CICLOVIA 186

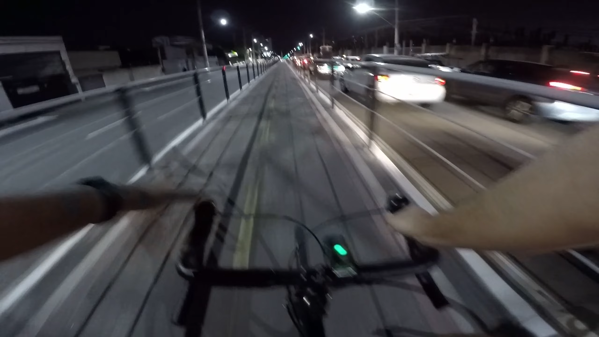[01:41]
irmão. E acessar a ciclovia. Mentiroso, obrigado. É, buzinando, sinalizando. Show. Uh, contramão.
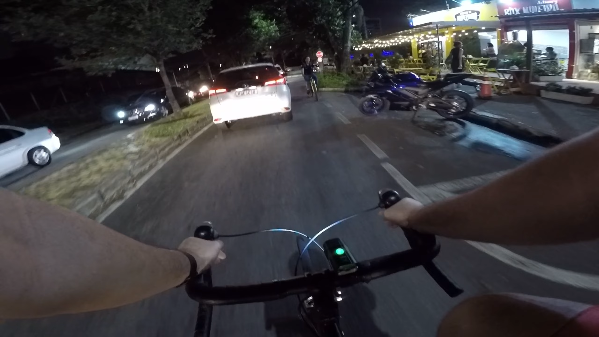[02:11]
Olha só, um carro que não fecha o cruzamento na rotatória.